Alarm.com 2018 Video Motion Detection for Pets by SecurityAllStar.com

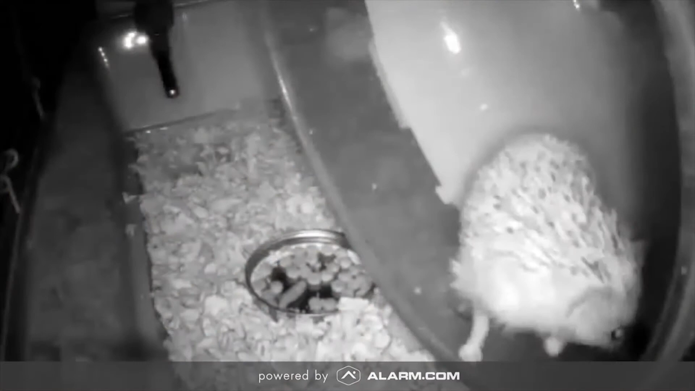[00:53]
Another fun thing is that Kiwi is a nocturnal animal so I can use the night vision feature on my Alarm.com camera to go back and see what she was doing at night. So to set up video motion detection on Kiwi's cage I